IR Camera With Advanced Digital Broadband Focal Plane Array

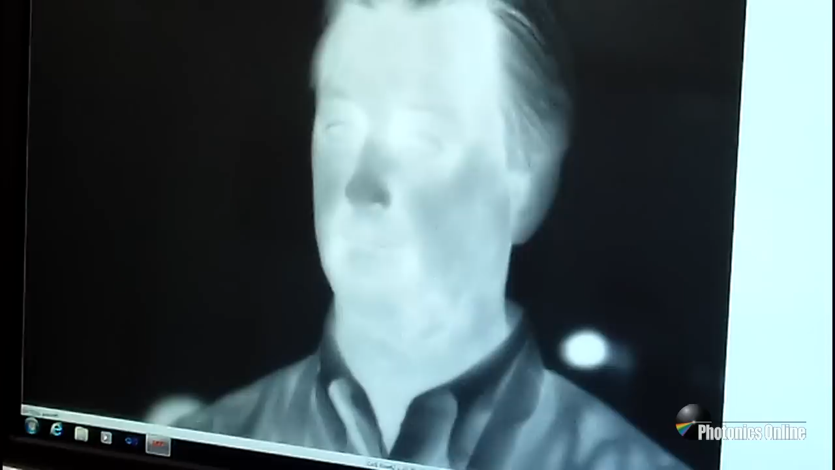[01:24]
this particular camera is on the order of 25 milli-kelvin. So very high performance compared to anything else.
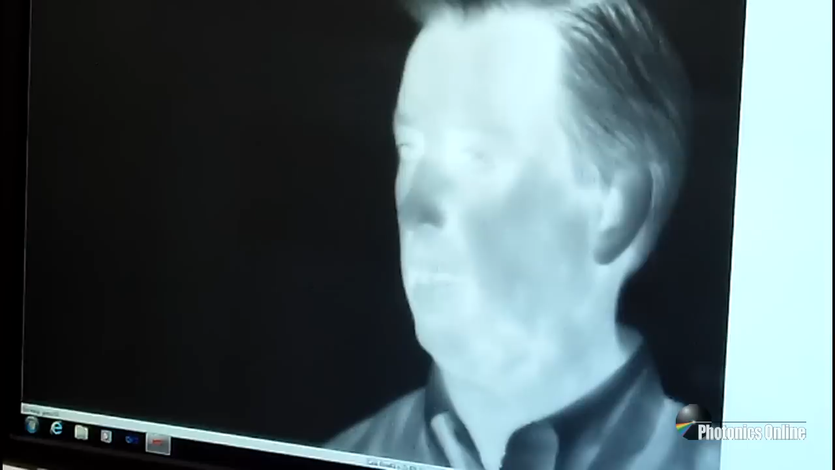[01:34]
It's also attractively priced roughly half the price of any other long-wave camera
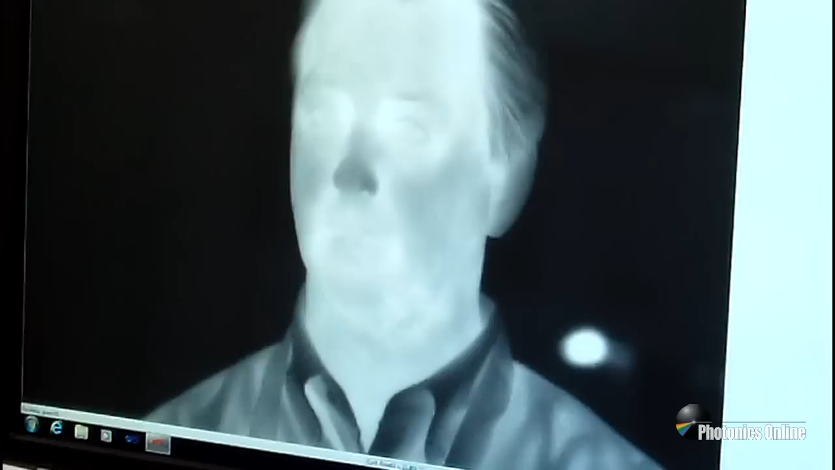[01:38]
on the market that runs at these types of rates and performance levels. So very high performance levels. Thank you. Thank you.